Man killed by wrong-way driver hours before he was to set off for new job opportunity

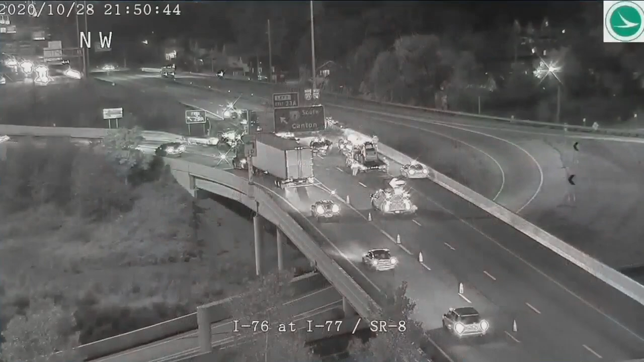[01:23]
As Cherby neared the top of the central interchange on I-76 shortly after 8 o'clock Wednesday night, a 63-year-old man apparently driving the wrong direction plowed into him, police say.